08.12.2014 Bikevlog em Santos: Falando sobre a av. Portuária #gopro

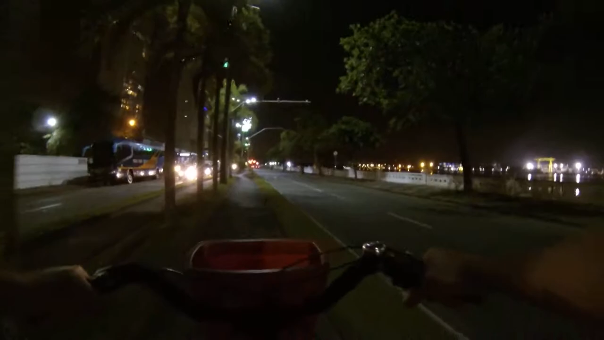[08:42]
Aqui Aqui à esquerda Tínhamos o Senai Ele temporariamente Foi transferido
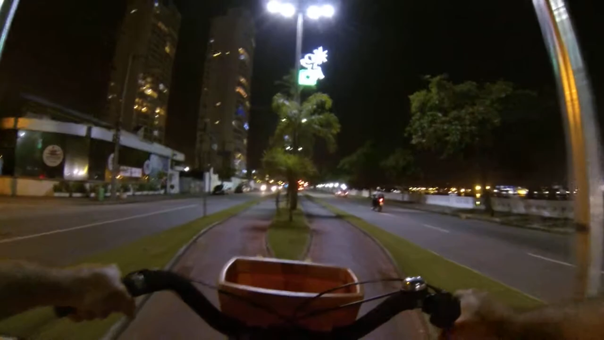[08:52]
E vão construir Um novo prédio Moderno E ele temporariamente Está transferido Para outro local Estrela de Ouro Futebol Clube Aqui Onde tem Um fantástico Almoço
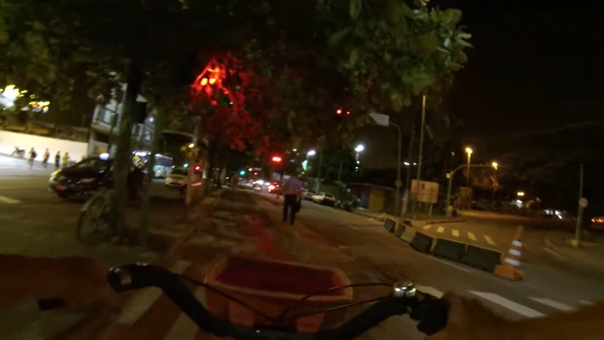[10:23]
Ferry Boat E também são as barcas Que vão para o Guarujá Ferry Boat Para carros E as barcas De passageiros E ciclistas também
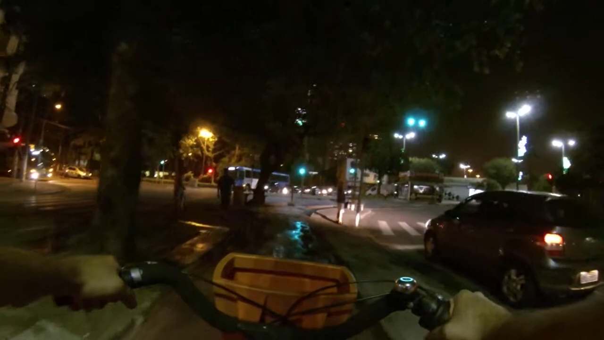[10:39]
Continuando o passeio A gente vai chegar No mercado de peixes
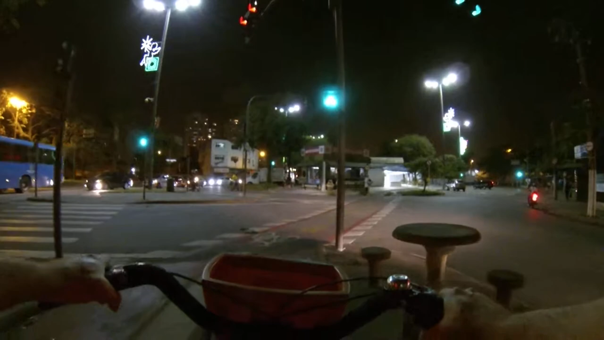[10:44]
Então Se você quer comprar peixe E frutos do mar Está aí Mercado de peixes A ponta da praia
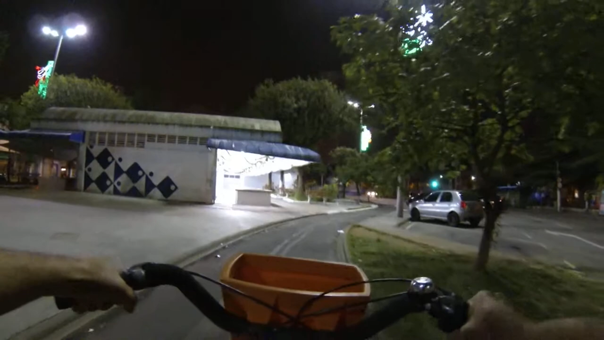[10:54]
Uma referência Já há décadas Chegando aqui Ali Temos a saída Dos carros Que vêm da balsa Estão saindo da balsa Mas a ciclovia Não para Aí você pode Ir para um bairro Da ponta da praia
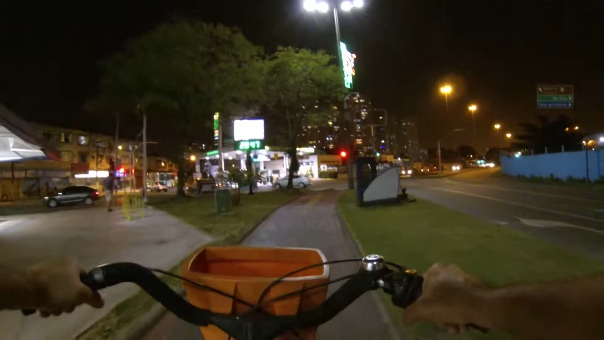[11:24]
Através da rua mesmo Porque ainda não tem ciclovia Ou Segue em frente Na ciclovia Da avenida portuária Olha Essa Eu posso estar enganado Mas eu acho Que foi a primeira Ciclovia de Santos Já tem há décadas Essa ciclovia E olha E olha Uma ciclovia Vocês veem Protegida Com Larga
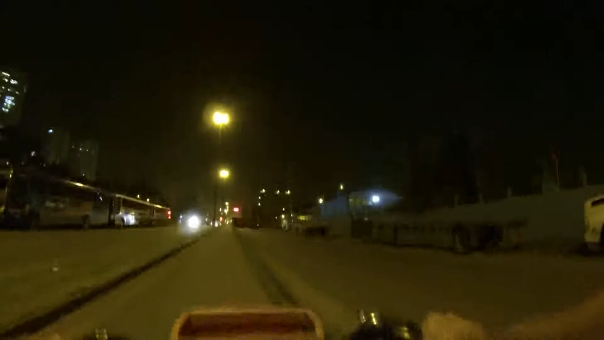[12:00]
E aqui já é o porto de Santos Os armazéns Aí tem as empresas Que tem a concessão Para operar Por exemplo A Libra Terminais Entre outras